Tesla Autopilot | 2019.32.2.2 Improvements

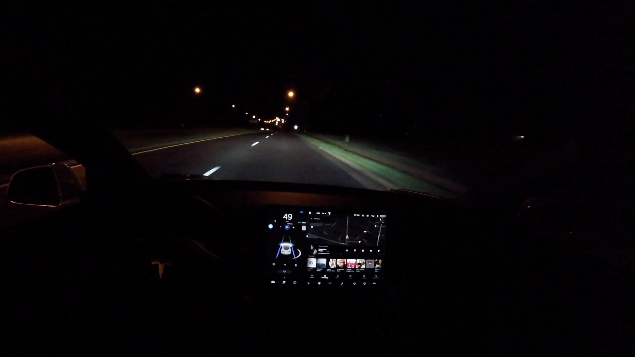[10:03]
before we get to some testing that I did at night. So we actually got some testing done with the autopilot at night and I do feel like the autopilot does perform a little bit better at night. And as you can see here, the lane lines almost illuminate and become brighter, which makes it easier for the camera to see.
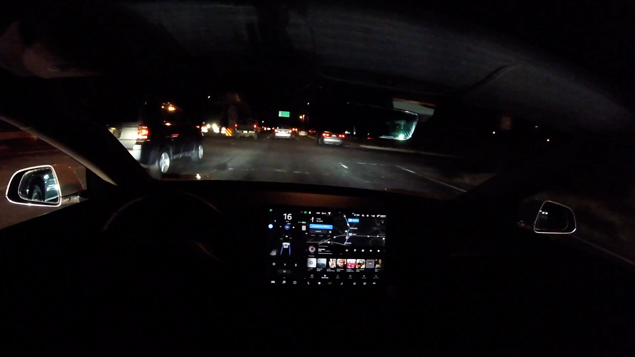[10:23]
So I think that's why it does perform a little bit better at night. So we are going through some construction area here just on regular autopilot right now. And it does a great job with these kind of drawn in lane lines. And we're in the center lane here and it's doing a really solid job. You can see that it's able to identify every single car that's around us. And I feel very confident as a driver using this autopilot system in a heavier traffic sort of situation where there's a lot of cars around me.
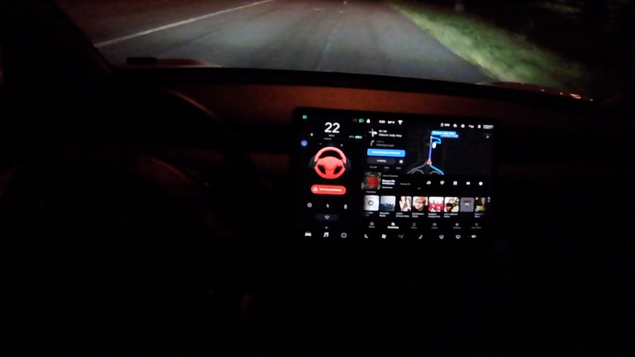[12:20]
One thing that I will note is right there it did go to regular autopilot and did really start to slow down and I had to speed it up here. And then at the end of this exit ramp, it said take over immediately and just couldn't handle it, got kind of lost in that shoulder area because of the limited lane markings.
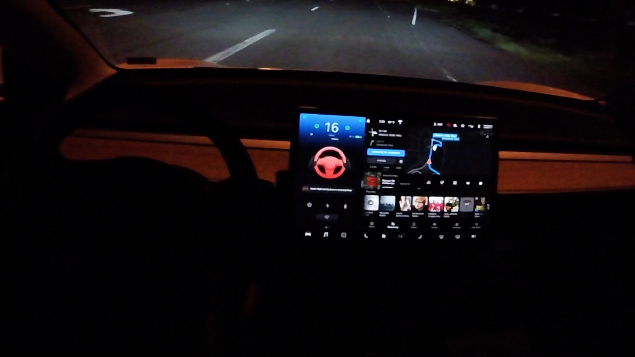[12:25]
So definitely still some improvements that need to be done.